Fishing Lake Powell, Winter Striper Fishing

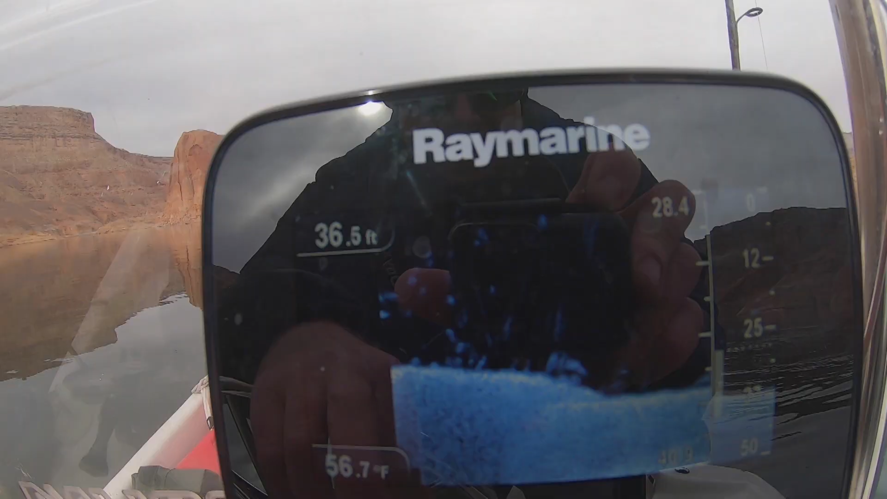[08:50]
On screen: depth 36.5 ft, water 56.7°F
And a massive school. Look at all this. If I pick that up.
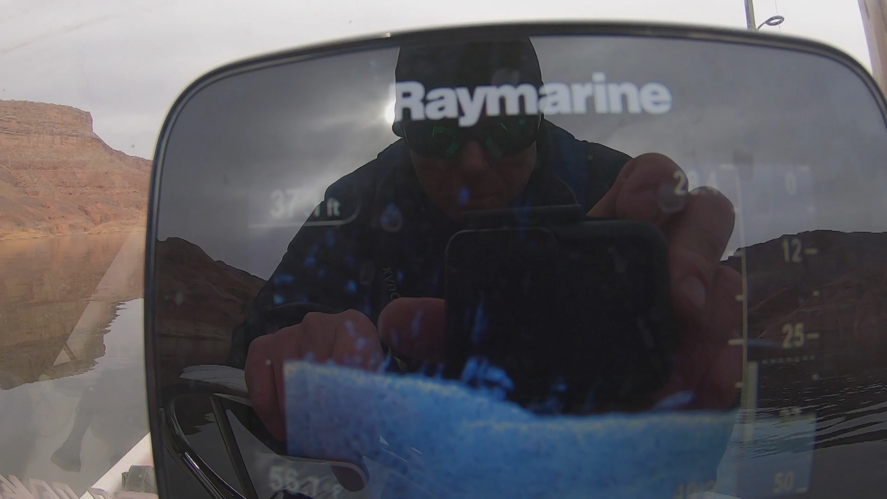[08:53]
Oh, they are back here. Fish on, fish on.